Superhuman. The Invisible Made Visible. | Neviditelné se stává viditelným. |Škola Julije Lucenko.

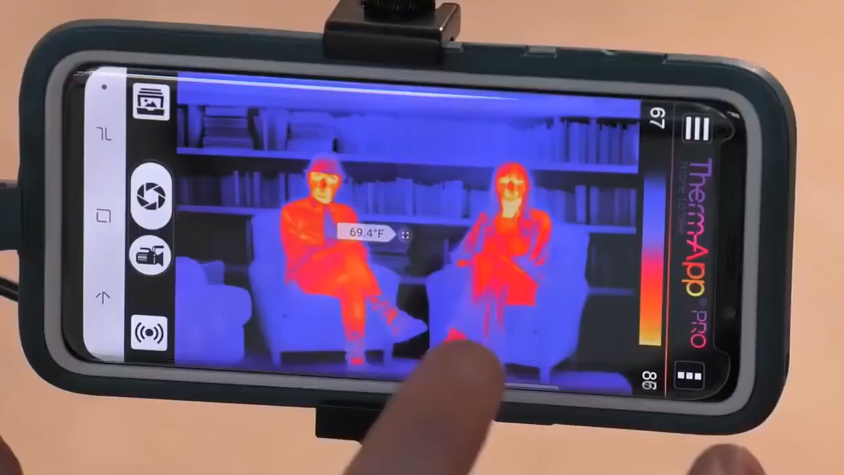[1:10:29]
On screen: spot 69.4°F
The average human puts out about the same amount of heat energy as a 100-watt light bulb.
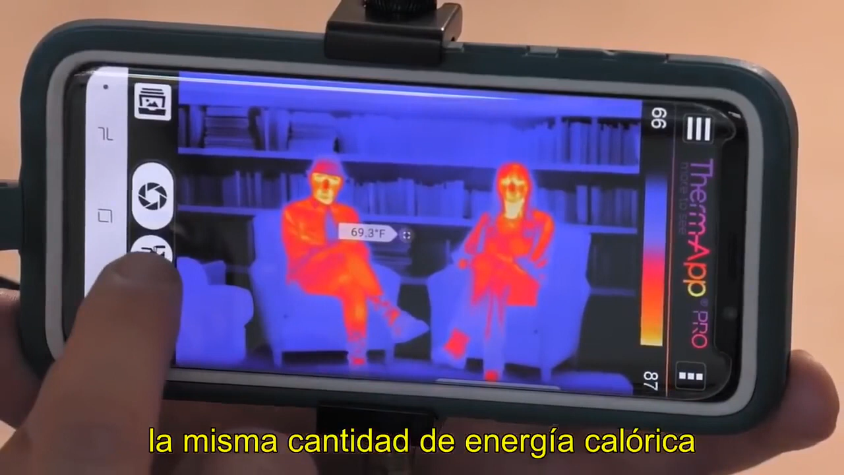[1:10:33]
On screen: spot 69.3°F
Hmm.
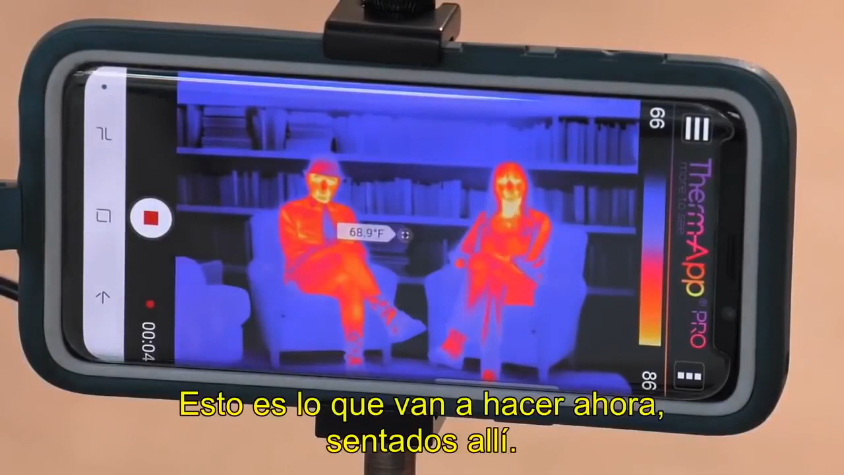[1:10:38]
On screen: spot 68.9°F
Okay, so that's what you're doing right now, both of you just sitting there. Energy is, as we know, the law of thermodynamics,
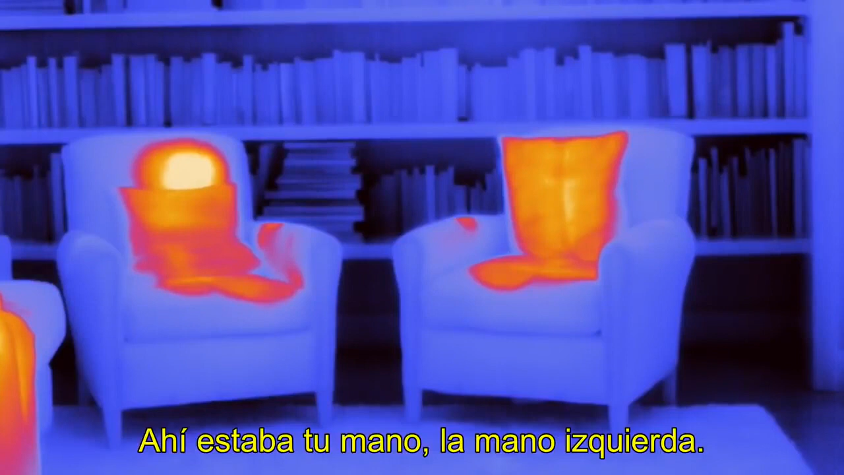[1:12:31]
You can see where your hand was on the left hand, and you, I think, had an elbow or something like you were just sitting there. Right.